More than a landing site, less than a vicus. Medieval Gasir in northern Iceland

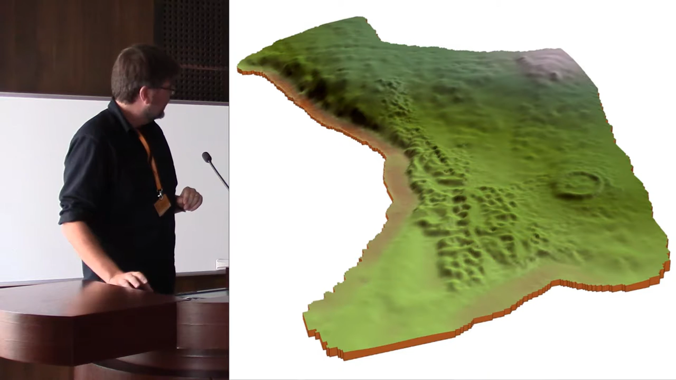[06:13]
Now, this is an elevation model of the site. It is the biggest preserved medieval port in Iceland, and it has visible structural remains on the surface. The circular one at the right is a churchyard with a church in the middle. The rest are, we call them booths. They are sunken featured structures with turf accumulation. I wouldn't even call them walls.
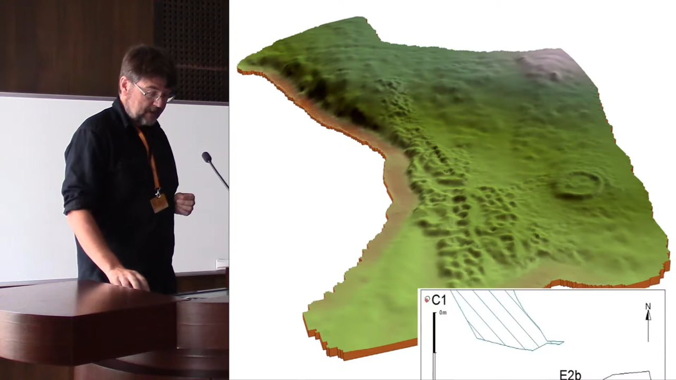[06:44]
And we have excavated some 10% of the 10% of the site. There were previous excavations there in the beginning of the 20th century and in the 1980s.